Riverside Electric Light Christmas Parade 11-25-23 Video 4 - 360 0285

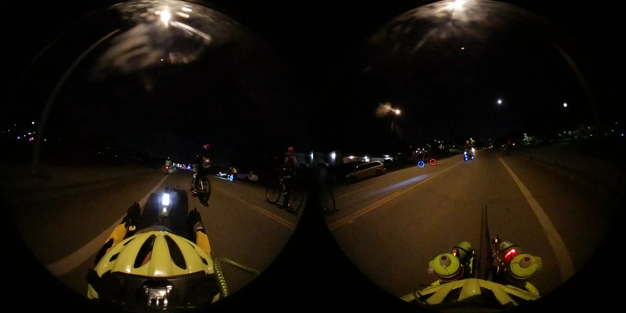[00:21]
we're over heading out of the park for the backside of Mount Rubio. Kind of a traffic jam of bikes right now.